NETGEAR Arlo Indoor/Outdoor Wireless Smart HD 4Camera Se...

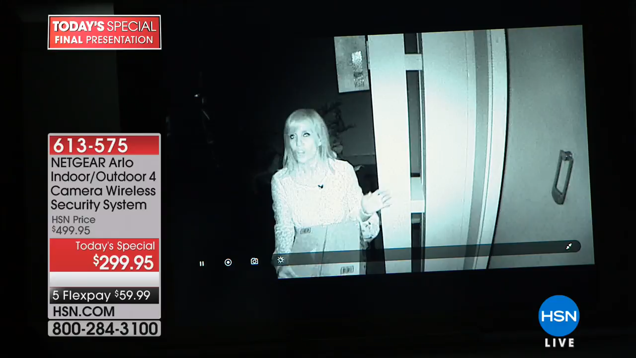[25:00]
have to do anything on the oh my word and the nice thing about the arlo is it almost illuminates the area so let's say you're inside and you know you kind of peek out the window you may not see what's going on but arlo can see it and arlo detects heat body heat and also motion and it starts recording so you can take this recording and maybe it's i brought the box out here because somebody once
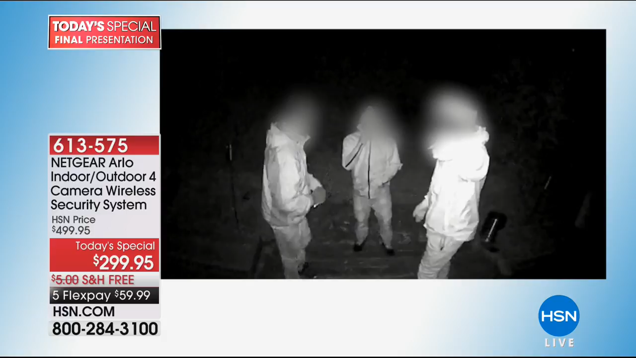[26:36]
to be inside a pitch black cave yeah so the night vision is really incredible so any of those videos that you're seeing they're real people real videos and the black and white is the night vision so you can kind of see how it illuminates people it almost looks like the porch lights are on this guy by the way had too much to drink and he was at somebody else's house trying to get in so think about if you're on the other side of that door yeah would you i mean right wouldn't you freak out heart attack that's why i say when things go
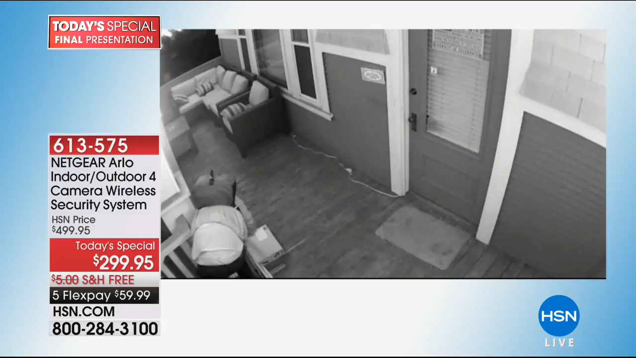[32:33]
and they caught her the black and white is night vision right it almost looks like a very bright night vision does actually it almost
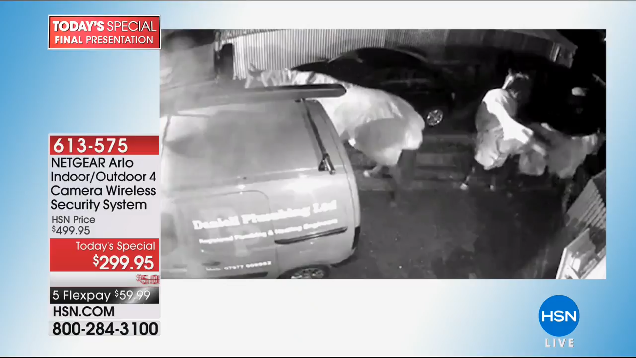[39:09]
again that's at night because you can see it's in black and white the horses are roaming around what if you're
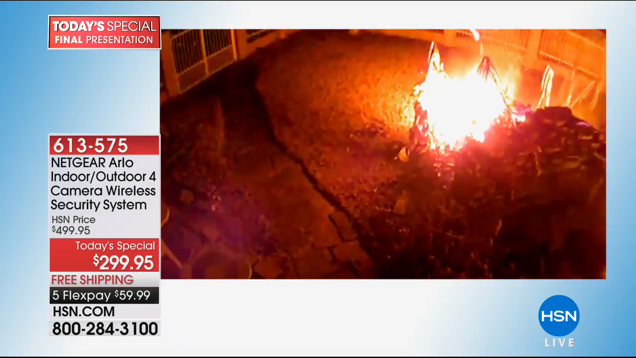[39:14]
out of town and there's a fire oh you'd be able to see yeah and call a lot of animals roaming
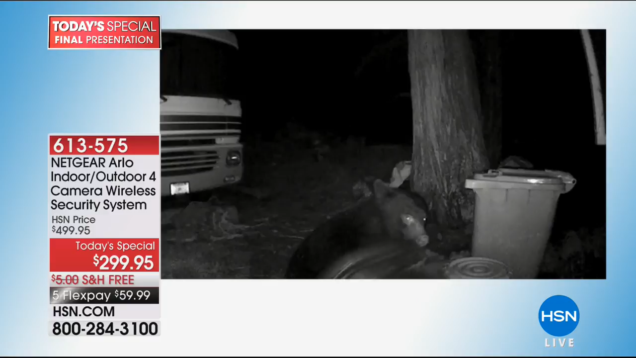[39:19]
on the property like john the caller the private detective said sometimes you wonder what's going on in your yard well right maybe it's the deer or the bear it's true and so i love the fact that you can rotate
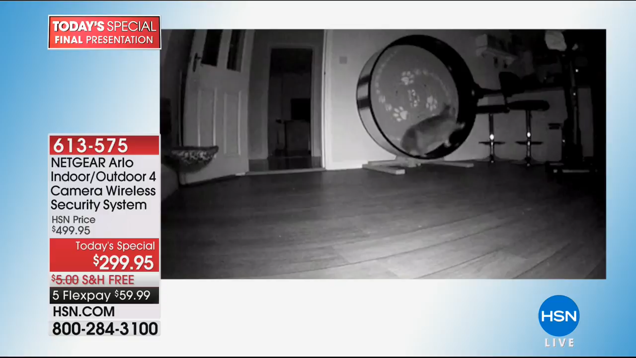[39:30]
these as an example i am gonna i'm i'm i'm attempting to have a green thumb i'm trying to do a little planter garden but i can tell something's been in my tomatoes oh and i got it i want to know i am i'm gonna